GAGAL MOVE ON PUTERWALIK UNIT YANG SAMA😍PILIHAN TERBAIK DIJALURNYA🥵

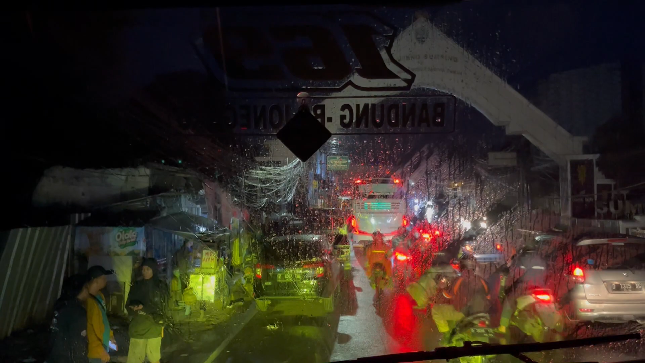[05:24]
Habis beres dari agen si Lenyi, ini langsung jos masuk tol ya. Akhirnya lewat tol baru di Sumdawu, walaupun belum sampai ujung.
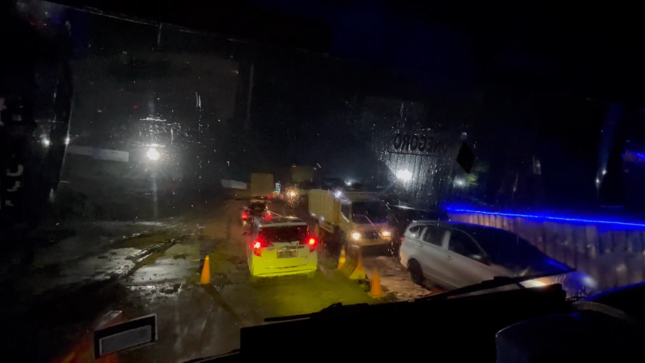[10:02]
Langsung lancar, jadi macetnya cuma di situ doang. Kalau parah ya sebelum proyek itu udah macet jauh biasanya.
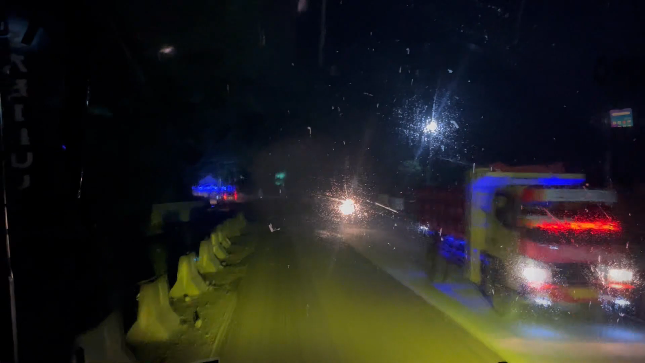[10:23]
Aku pernah di situ sampai 4 jam ya, nggak majunya cuma dikit-dikit kayak gitu. Tapi alhamdulillah hari ini lancar jaya.
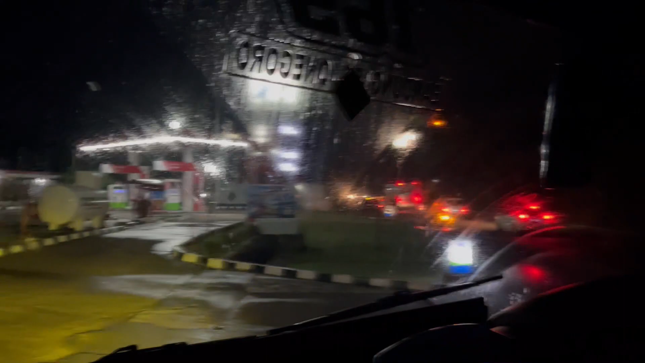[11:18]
Nah, sekarang kita masuk SPBU di sini untuk pertukaran driver.